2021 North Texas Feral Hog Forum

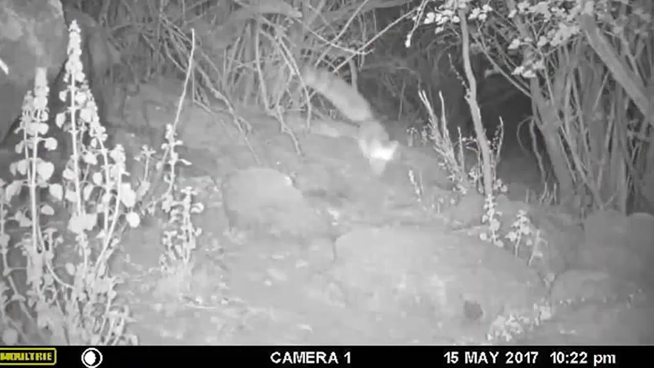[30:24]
This allows users to see how many animals are inside of the trap and what type of animal is inside the trap,
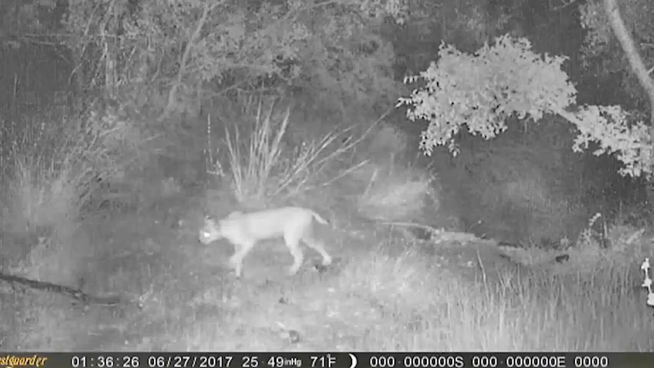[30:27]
preventing the capture of non-target species and helping to ensure the entire sounder is in the trap.
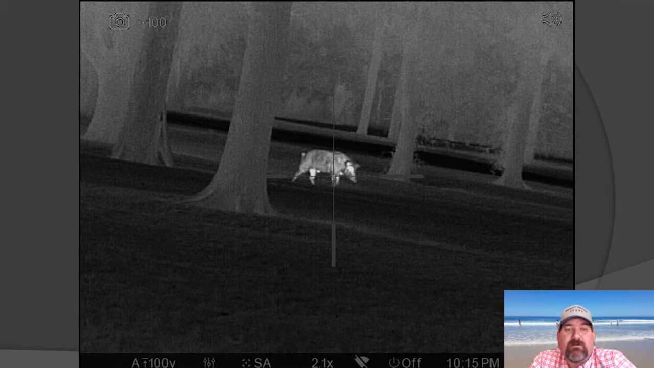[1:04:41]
He was working on a golf course and rooting everything up. Just wasn't paying attention to anything that I was offering him. And so we were able to come in of a night and remove that pig, solve that problem, and move on down the road. And so it is very effective in certain areas. It can be done successfully within the Metroplex. It is being done successfully. And so I think sometimes we limit how successful we are by limiting our minds on some of this.